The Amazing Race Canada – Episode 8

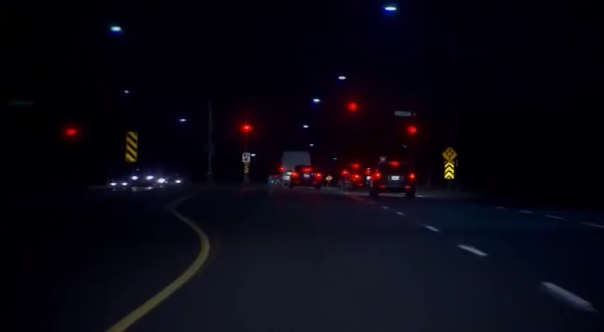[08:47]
I don't want to stall. Oh, no. Please. Start slowing down. Brace it. So hopefully we'll turn green by the time we get there. Like, go extremely slow.